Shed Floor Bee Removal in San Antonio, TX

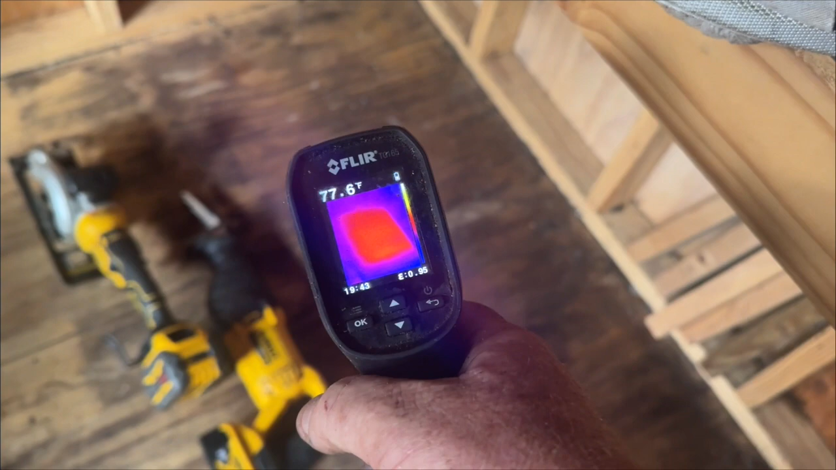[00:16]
On screen: spot 77.6°F
I use my thermal camera to find the surface temperature of where the bees are attaching and then I mark